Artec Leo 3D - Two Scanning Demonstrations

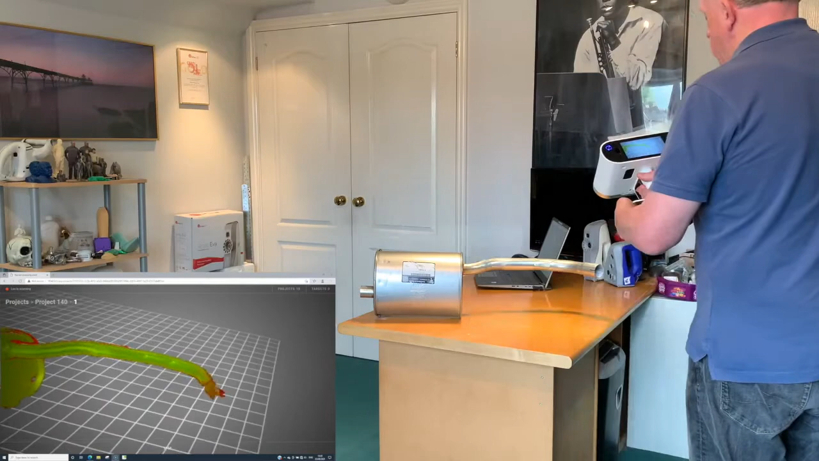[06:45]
We decided not to put any spray on the part. So here we go. We moved around the object.
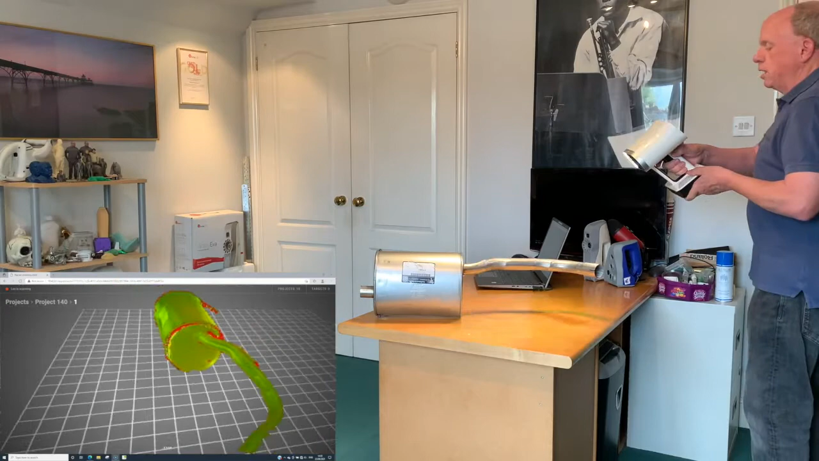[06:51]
We can see a little bit more of what's going on here. Come back here to get a bit more of the pipe at the end. Also try to scan into the pipe a little bit.
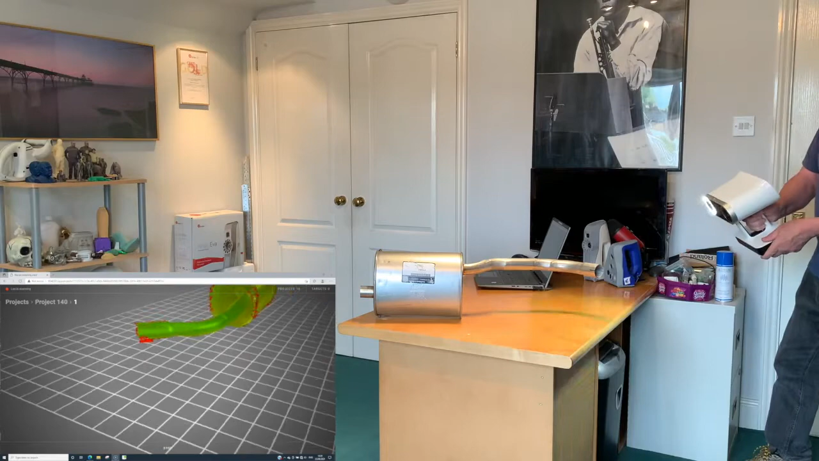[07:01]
You want to try to make sure you get the end so that you've got a good place to start if you are using it for reverse engineering.
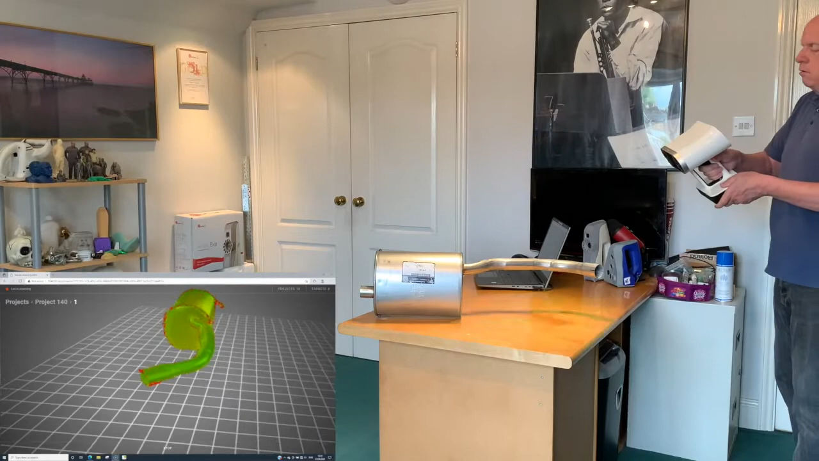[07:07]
I'm going to try just to get the back of these little brackets over here.
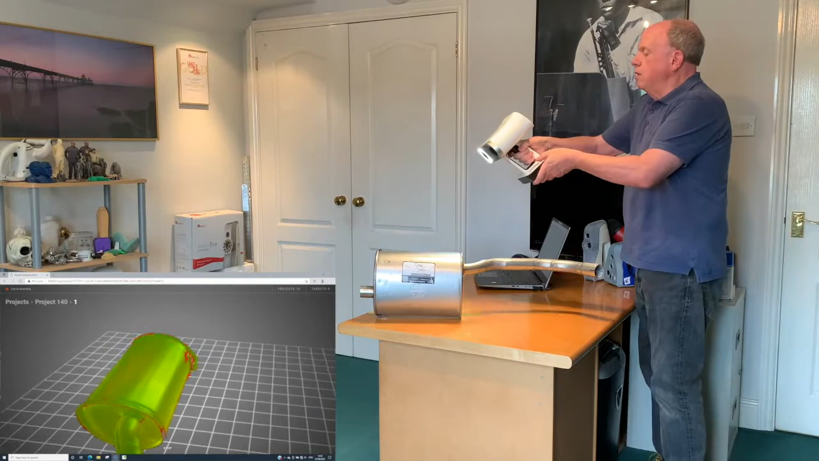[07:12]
So again, the best thing to do once you've done it once, is to inspect it on your screen so you can actually move it around and have a look.
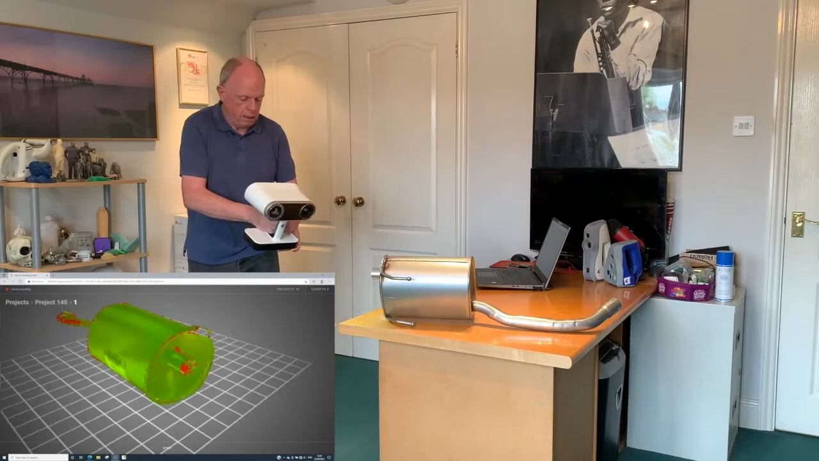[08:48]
We can see just a little bit. We didn't get around the inside of this pipe.
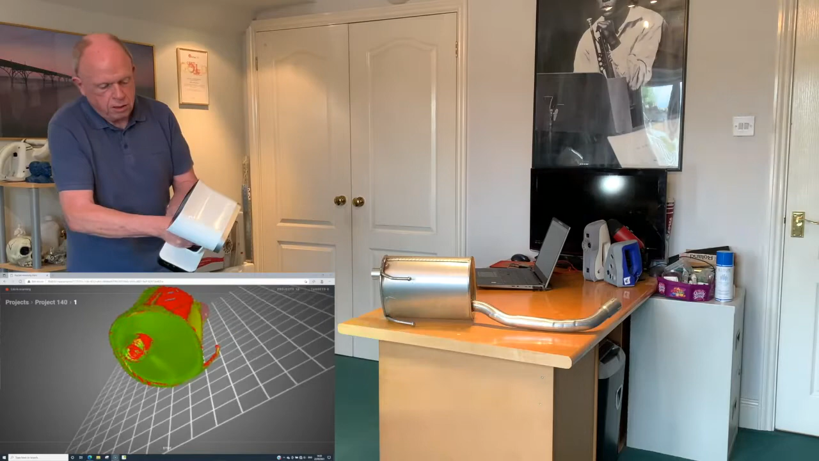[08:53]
So I'm just trying to move around the end of the pipe to enable it to pick up some data there. We've got this support that's sticking on the side here.
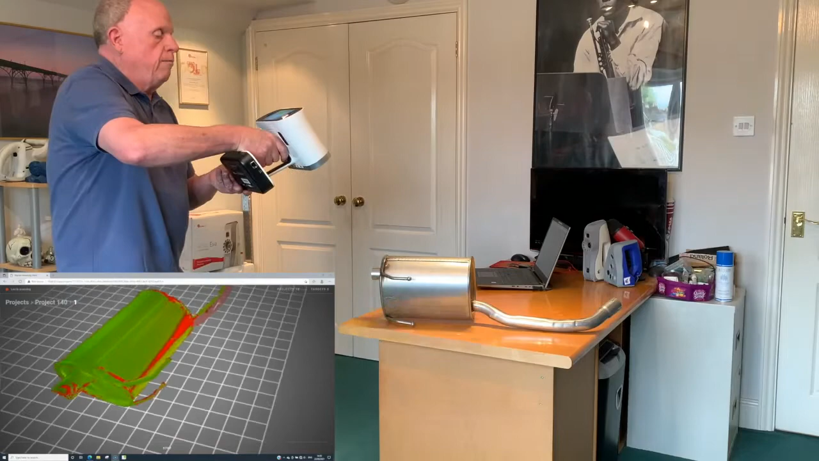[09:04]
It's creating a little shadow on the part. So what to do is move around.
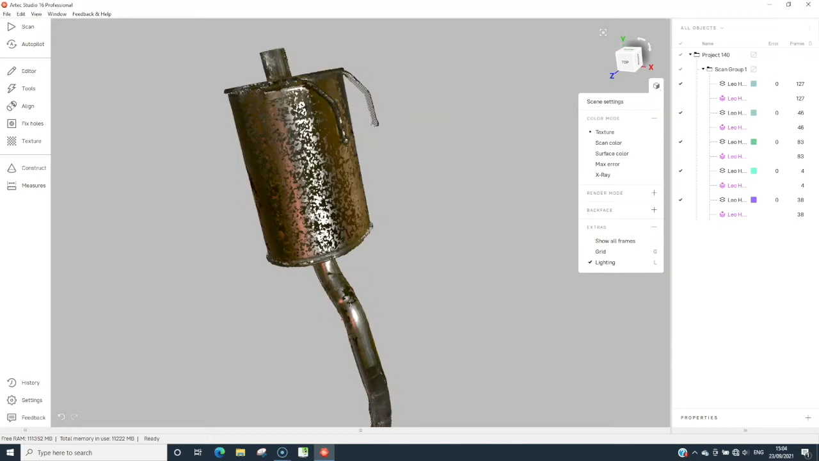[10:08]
It looks pretty clean to me.